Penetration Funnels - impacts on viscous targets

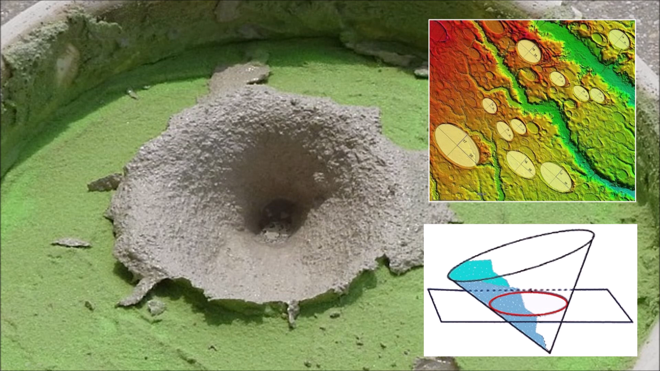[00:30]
Well-preserved Carolina Bays are mathematically elliptical, and this implies that they originated as inclined conical cavities or penetration funnels that would look elliptical when viewed from above. LiDAR images of the Carolina Bays can be easily fitted with ellipses to demonstrate this fact. A penetration funnel is defined as an impact crater,
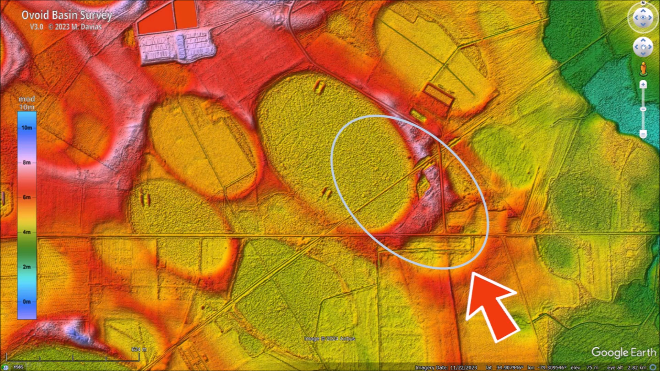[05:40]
The arrow highlights the rim of the basin that was partially overlaid by the central basin. Fitting an ellipse to the visible portion of the rim, we can estimate that the overlaid basin was similar in size to the central basin. Using the law of geological superposition, it is evident that the central basin was created after the overlaid basin.
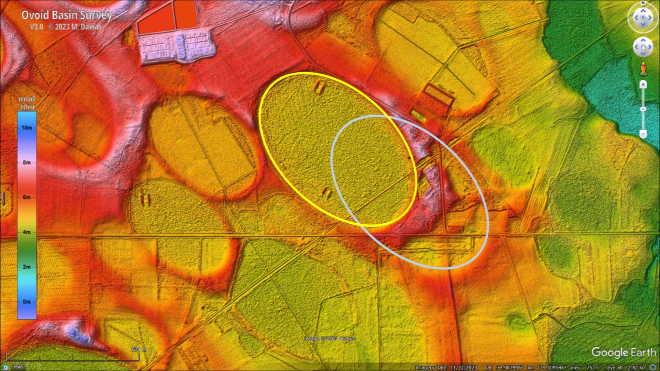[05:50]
The central basin has a length of 855 meters. That is slightly more than half a mile. The mathematically elliptical geometry and the raised
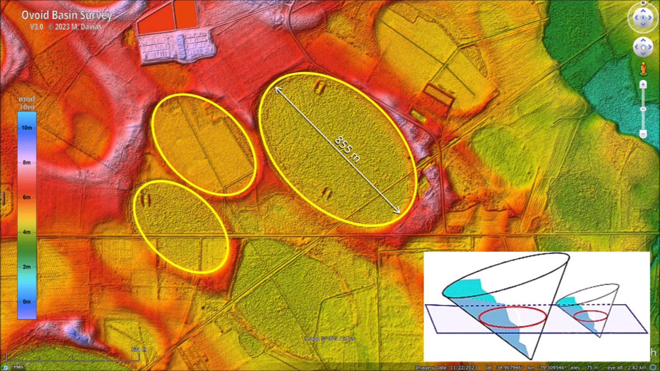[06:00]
rims around the basins are strong evidence that these basins form this inclined penetration funnels. The Glacier Ice Impact Hypothesis proposes that approximately 12,900 years ago, one or more extraterrestrial impacts on the Laurentide Ice Sheet ejected pieces of ice in ballistic trajectories. The secondary impacts produced seismic vibrations that liquefied the ground and formed inclined conical cavities. The ice projectile that made this Carolina Bay would have measured approximately 171
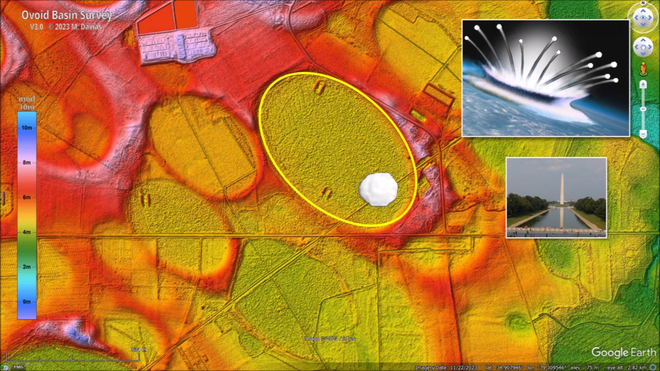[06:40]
meters in diameter and it would have had impact energy of about 3.5 megatons of TNT with seismic vibrations equivalent to a 7.8 magnitude earthquake. The ice projectile had a diameter about the size of the Washington Monument.